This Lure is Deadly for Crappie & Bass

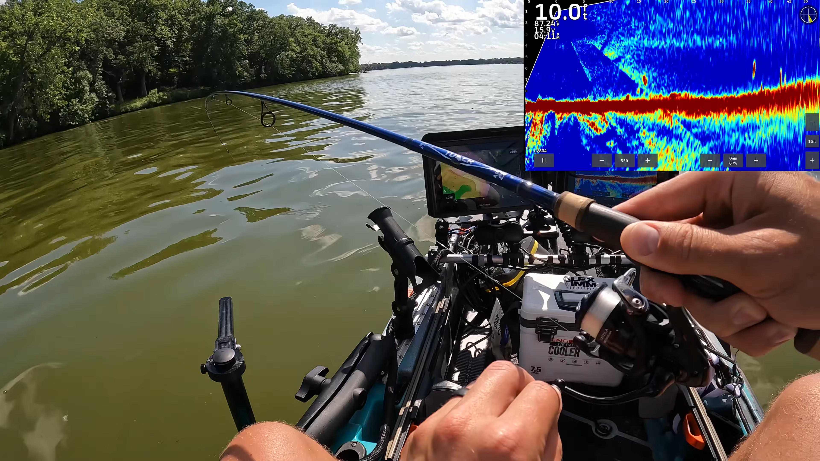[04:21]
See him on the live scope. Come on, buddy. Ooh.